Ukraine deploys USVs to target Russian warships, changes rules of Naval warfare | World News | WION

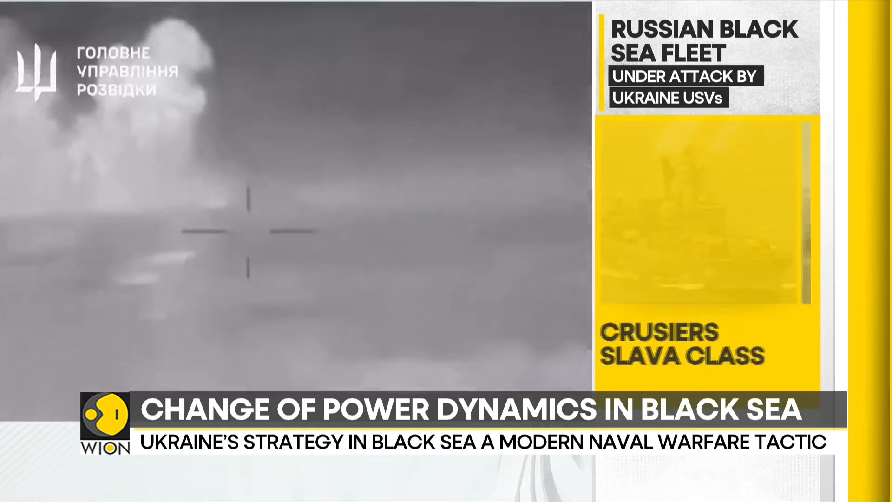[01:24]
Ukrainian USVs sank Russia's largest landing warship off the coast of occupied Crimea in February.
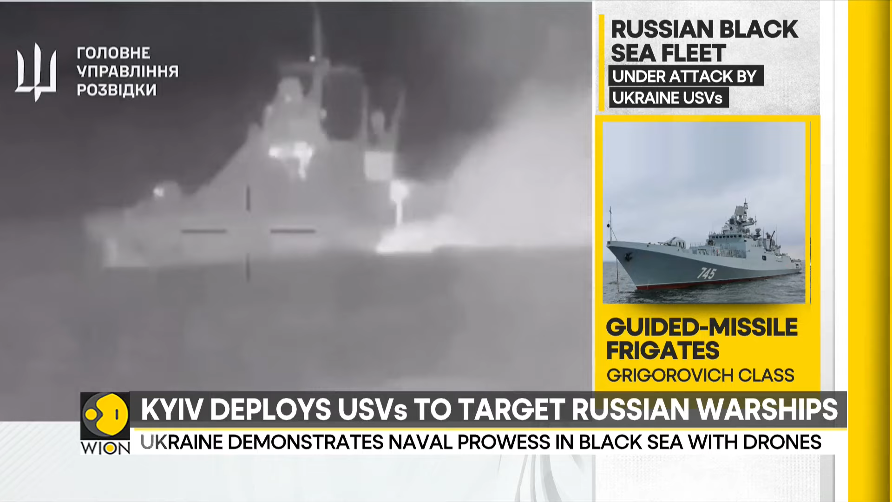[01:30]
Then in March, Ukrainian naval drones targeted a patrol ship near the Kerch Strait, which links the Black Sea with the Sea of Azov, killing at least seven members of the Russian crew.